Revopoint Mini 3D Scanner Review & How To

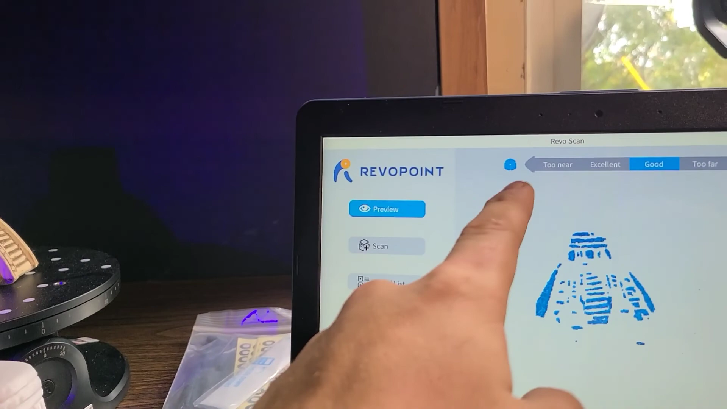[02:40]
Some of it can be too near or excellent. I am going to go a little bit closer,
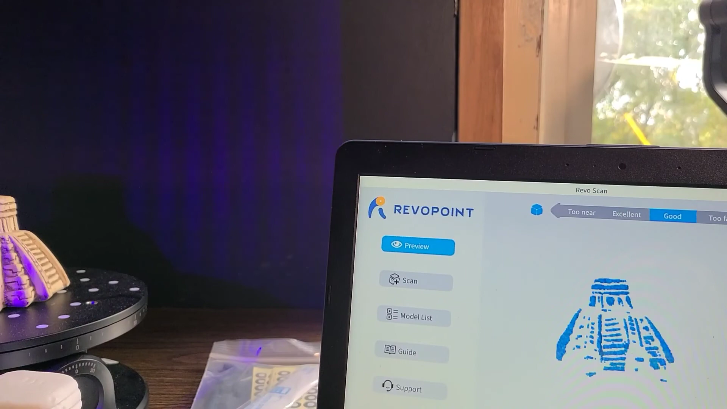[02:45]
a little bit closer until it says excellent.
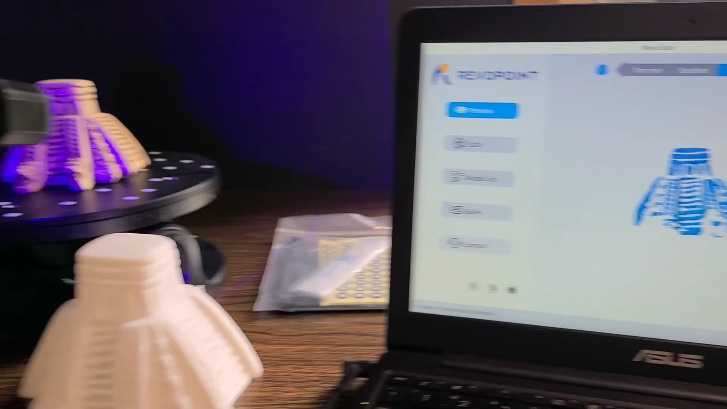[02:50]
Let's see here. Sorry about that, guys. I haven't. There it is. Boom.
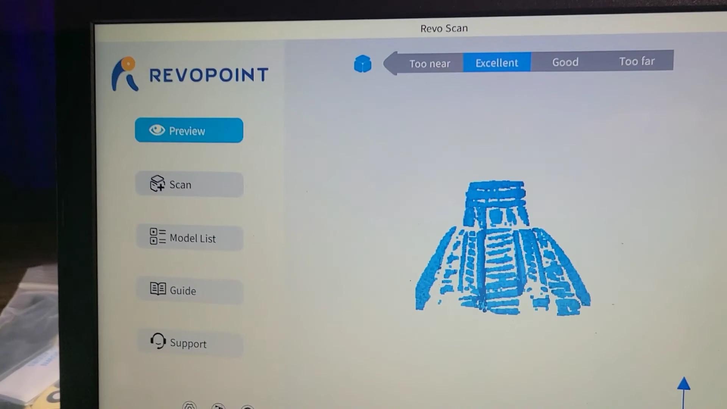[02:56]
And now it says excellent and it looks a little bit better. And now from here, what you are going to want to do is just press the scan button.
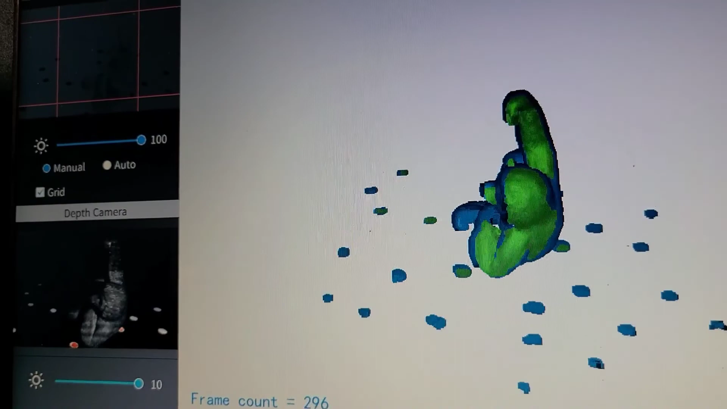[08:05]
It even has the fine little hairs from what I can tell in the design so far. And he's just sliding around looking super cool.
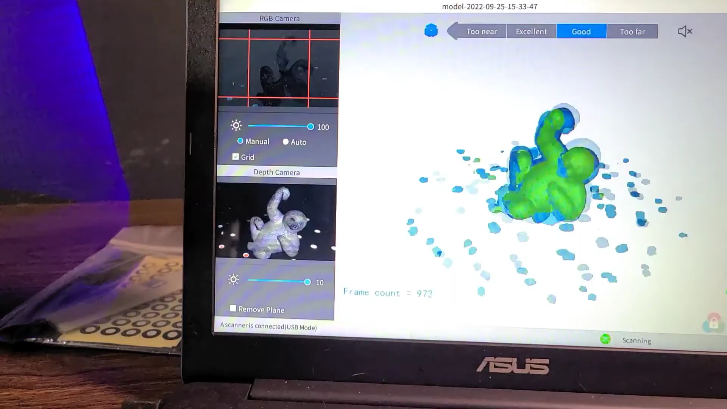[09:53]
We lost track, but it should normalize everything and should be good here in just a moment.
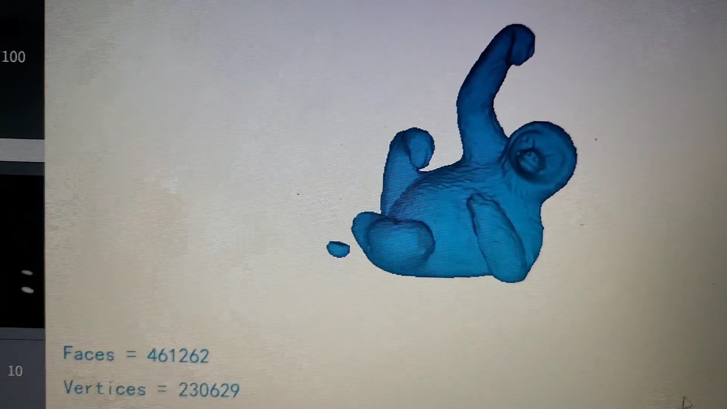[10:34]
Now, I'm going to go ahead and grab it and spin it around for you guys a little bit.